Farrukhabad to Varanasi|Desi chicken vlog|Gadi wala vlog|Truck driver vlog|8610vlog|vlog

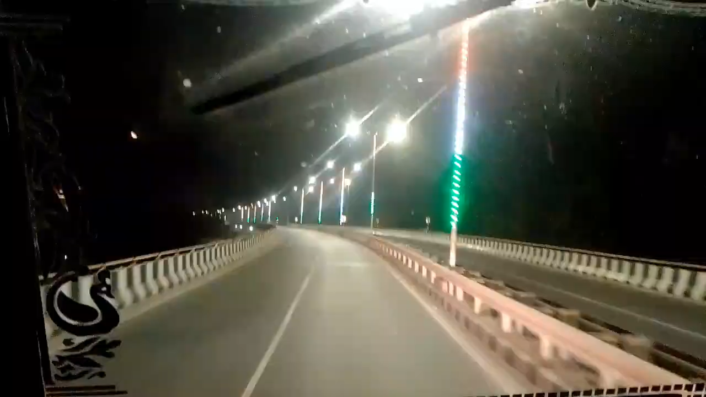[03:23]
यह है बनारस इसको बनारस बोलते रही है लाइटे बें हैं कासी नंगरी दोस्तों देखिए हम कुल के ऊपर चल रहे हैं और पहाड़िया मंडी में जाएंगे पहाड़िया मंडी में जिस किसी भाई को जाना हो तो यह ब्लॉक देख ले हम रास्ता बता देंगे उसको